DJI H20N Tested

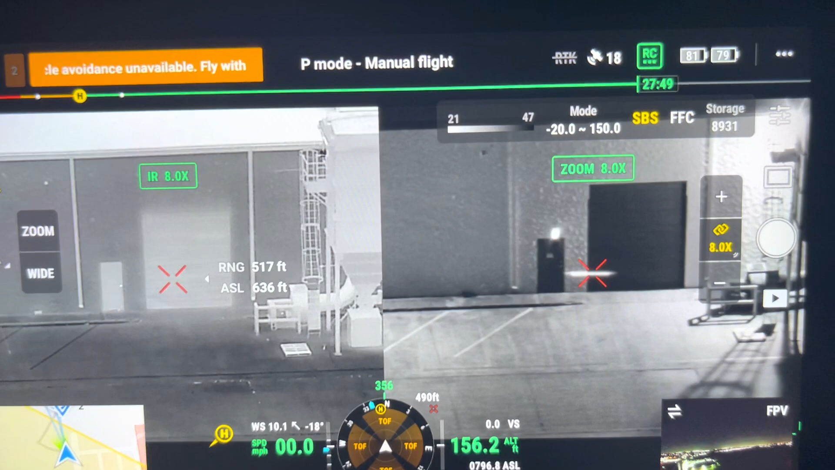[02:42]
this is off of a, a SWAT rifle. You probably can't see that, but that's the, the IR laser. Um, go ahead and move the, there you go right over. If you can see it right there by the X. So that is the laser off of the rifle. I'll go ahead and try to show you that's the building over there and you can't see it.
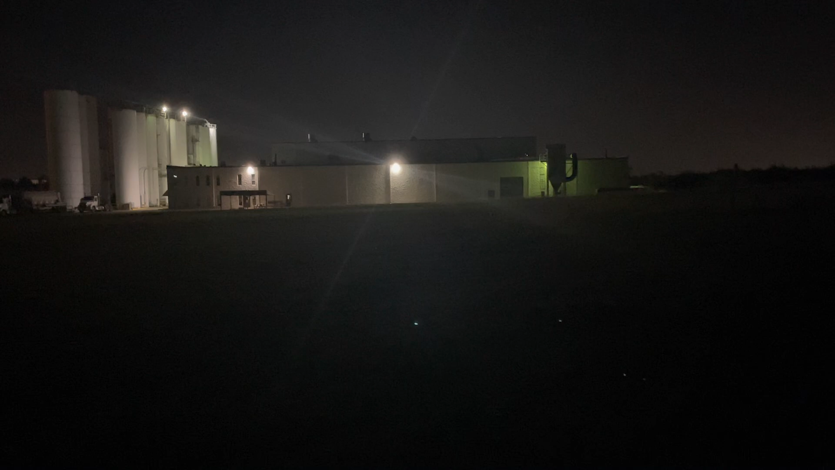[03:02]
It's not visible to the eye,
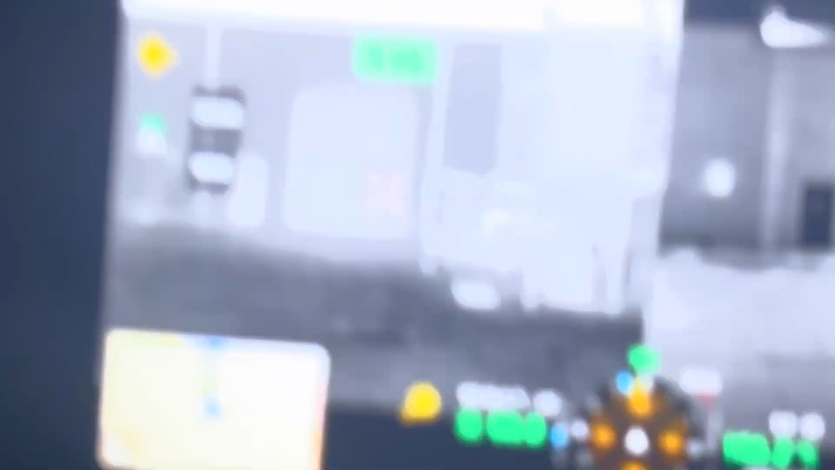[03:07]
but the H20N is able to see IR laser. Of course, the one that you see on the X, that's the one coming off the H20N. This is the one, the round one is the one off the rifle.
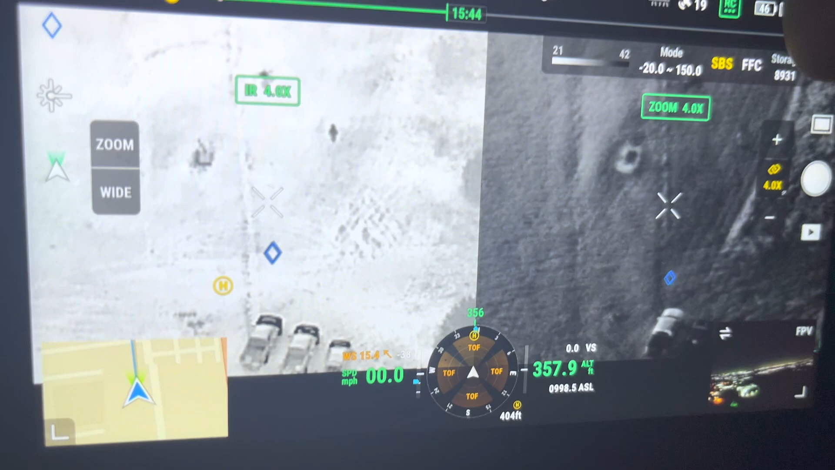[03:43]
So we have an officer out here, uh, in gear and he has an IR strobe on his head or on his, in his hand. I don't know, but you're able to see not only the IR strobe, but you're actually able to see the officer himself. I don't know how well you can see it in this video, but it's very bright.
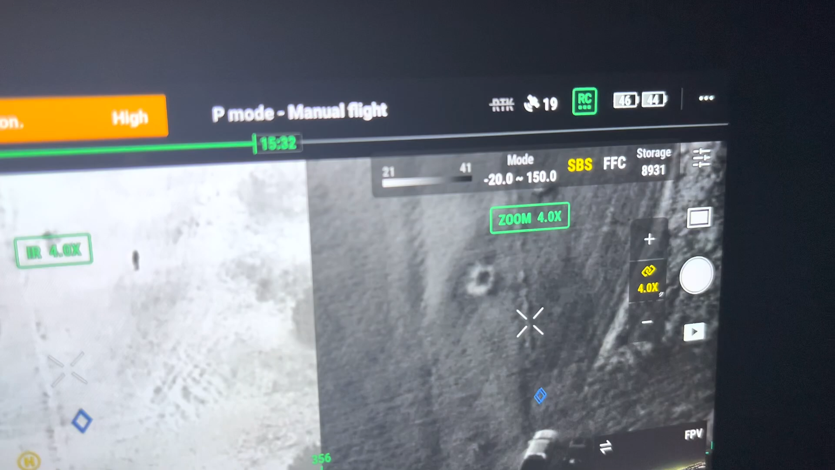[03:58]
You can see the officer himself and the surrounding details. All right.
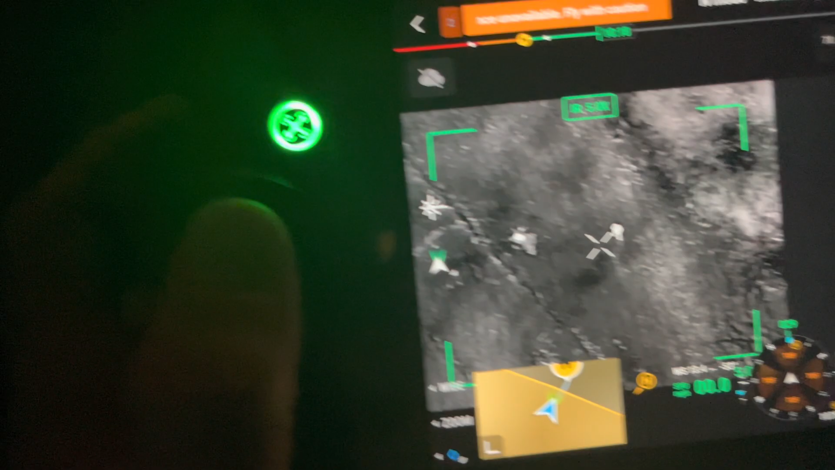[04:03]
So here is the M30. So you can see, you would have to do side by side.
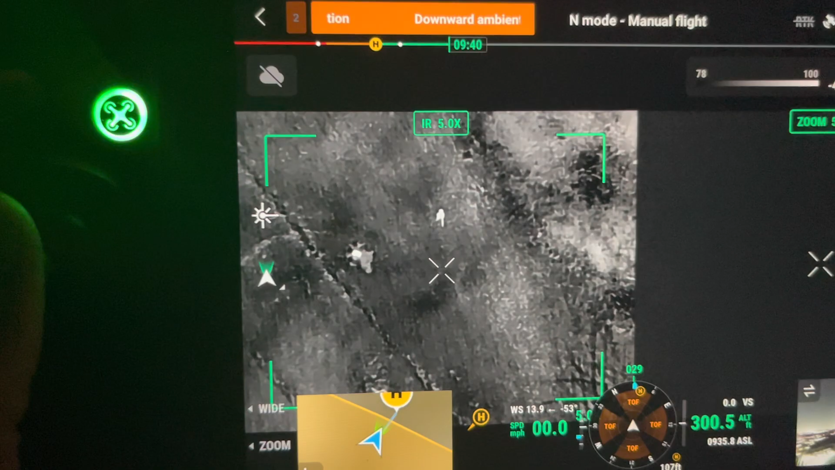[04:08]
You can see thermal, you can see over here, the strobe, you can't see a strobe here.
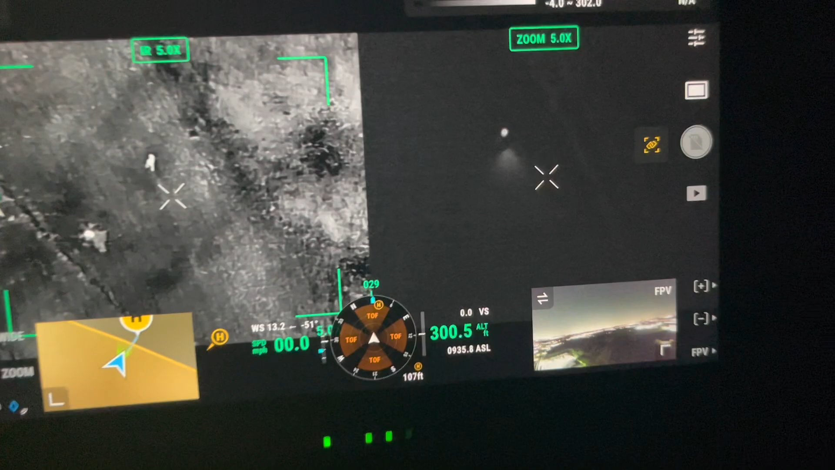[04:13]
So you're kind of looking at relevant to the X, but you can't really see any of the details. Again, you see that there's the officer, you can see a strobe, but you can't really see it altogether here.
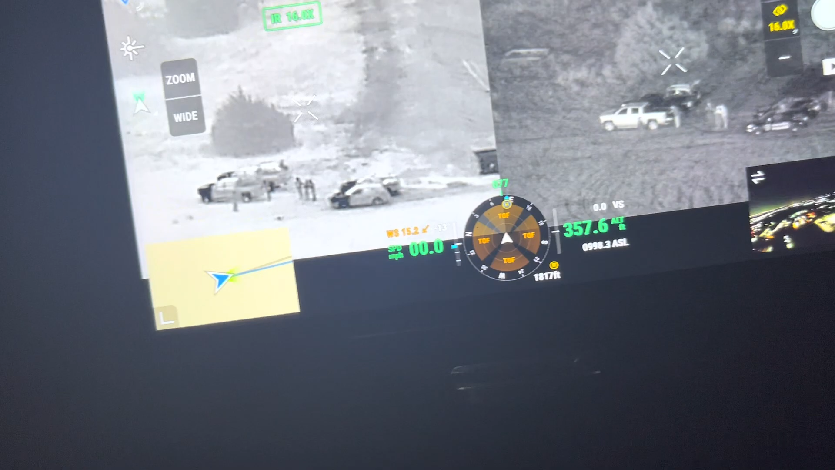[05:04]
So we, right now we are up at 357 feet in the air and we are, where's our, where's our distance? At the very bottom. So 1,817 feet out. Okay.
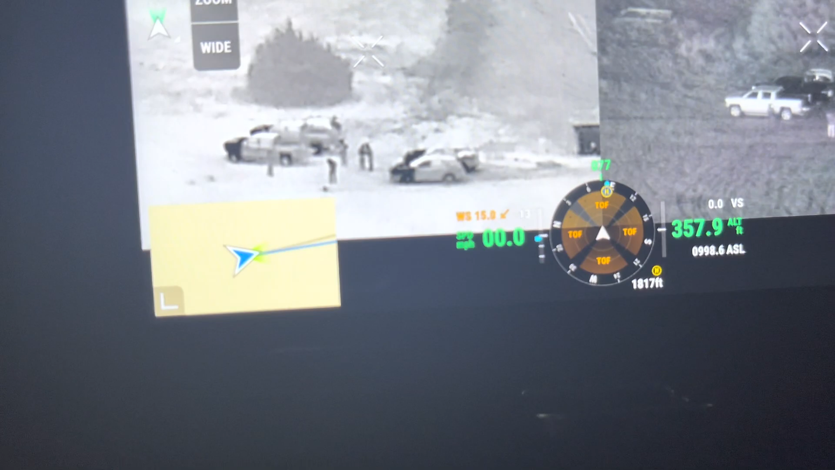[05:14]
1,800 feet out. Okay. Again, this is, this is thermal.
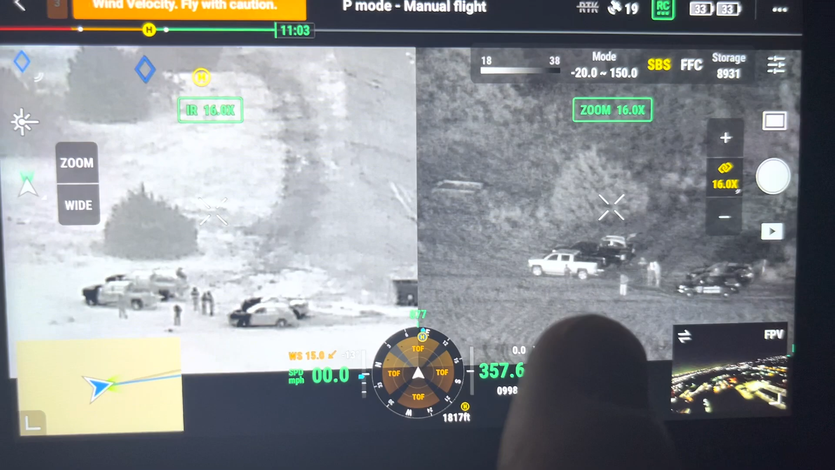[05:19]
This is the H20N. All right. Zoomed in a little bit, but that's that IR strobe from that far away. I'm going to try to show you the M300, see if I can't get it.